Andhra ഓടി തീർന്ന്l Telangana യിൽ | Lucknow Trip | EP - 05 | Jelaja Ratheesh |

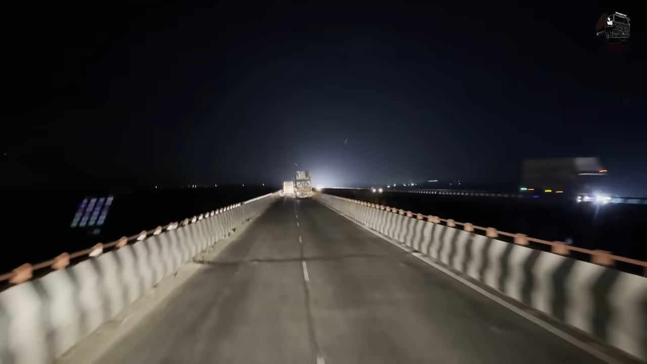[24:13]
ഇപ്പം നമ്മൾ കൃഷ്ണ നദിക്ക് മുകളിൽ കൂടെയാണ് പോയിക്കൊണ്ടിരിക്കുന്നത്. കുറച്ച് മുമ്പ് കഴിഞ്ഞത് തുംഗഭദ്ര ആയിരുന്നു.